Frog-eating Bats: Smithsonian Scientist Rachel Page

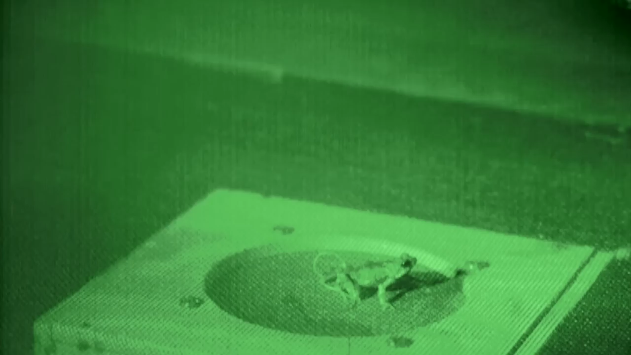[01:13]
We broadcast frog calls from a speaker. We look at how the bat responds. We videotape responses with infrared video cameras.